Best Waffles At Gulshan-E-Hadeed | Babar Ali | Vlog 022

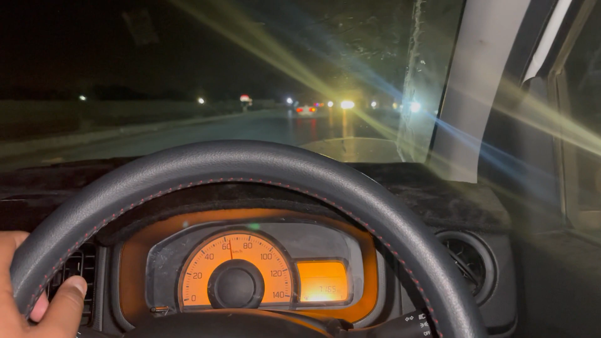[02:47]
ویلوگ بھی بن رہا ہے آپ دیکھ سکتے ہیں کہ میں جا رہا ہوں ان کے پاس فلس شاہ کے پاس وہ میرا ویٹ کر رہے ہیں اور واقعی آپ کو پوچھ کے دکھاتے ہیں اور پینلے لئے ہم انٹر ہو گئے ہیں گلشا ندید کے اندر اور آپ دیکھ سکتے ہیں گے کتنا ہی